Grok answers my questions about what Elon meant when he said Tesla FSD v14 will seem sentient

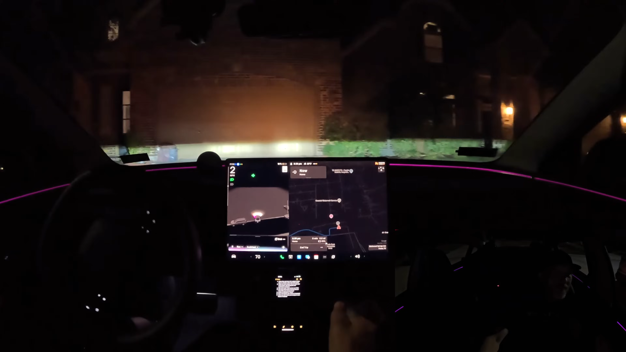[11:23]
Putting on the blinker. Come on. All right, moment of truth. You're pulling up to that driveway with the big... Rex, it did it! All right, I feel ya. Let's see if FSD steps up to the plate.